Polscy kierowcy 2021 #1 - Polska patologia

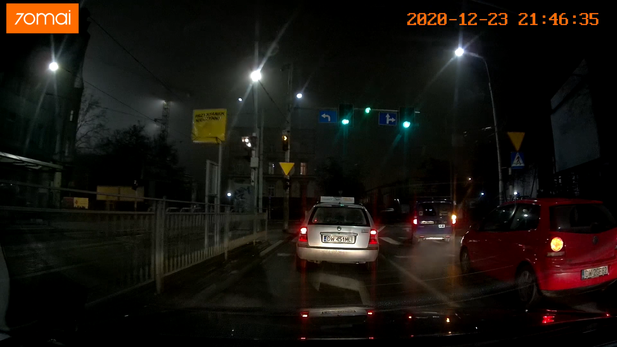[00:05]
człowieku, kurwa, nie. O. Jest piękny.
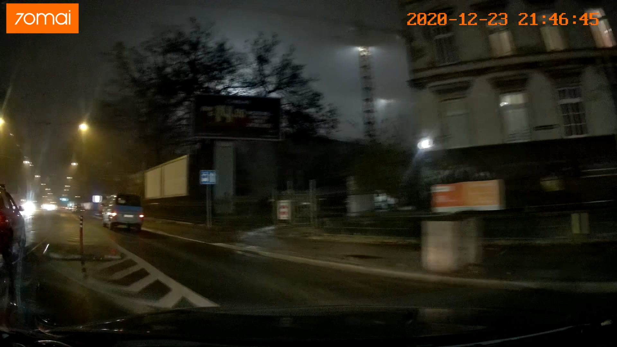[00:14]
Aaaa, cwelu! Dobrze tak, kurwie. I tu w prawo jakby skręcił. To teraz trzeba rekord video. Aha. Rekord video. No i prosto.
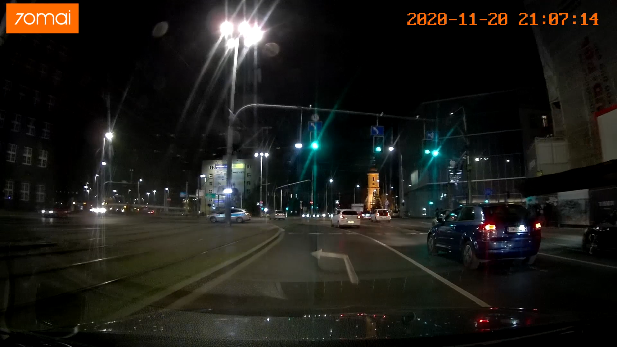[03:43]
No pięknie, kurwa, ty koguty włączasz, żeby zawrócić, kurwa, w niedozwolonym miejscu. Po prostu, kurwa, geniusze.